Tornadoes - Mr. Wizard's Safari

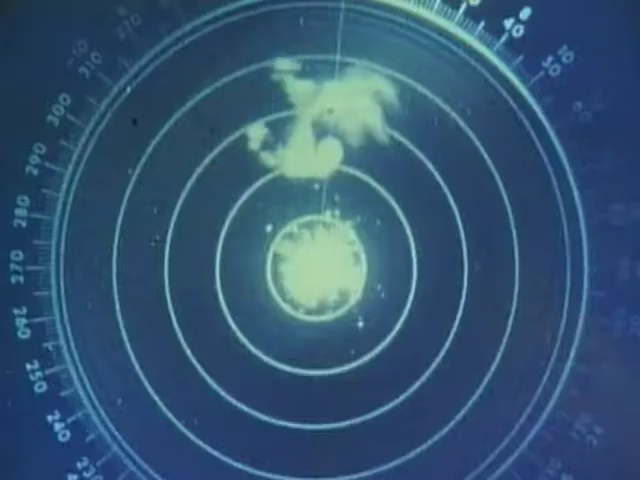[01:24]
is usually preceded by this hook-shaped cloud image on the radar screen with a tornado warning people are advised to take cover